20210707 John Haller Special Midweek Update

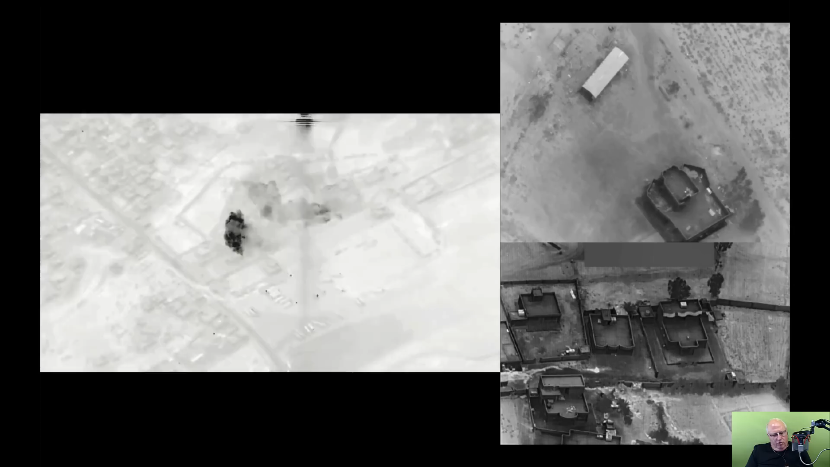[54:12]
Western Iraq along the Syrian border where they took out some of the military installations. I don't know that they were really effective, but it was an attempt to send a message. But it shows that there is this, we have a problem. The U.S. has a problem in Iraq. The U.S. has a problem. They had a problem in Afghanistan. Now we've abandoned Afghanistan and I would expect Afghanistan to fall the Taliban within a month. Now remember I mentioned that the Lapid,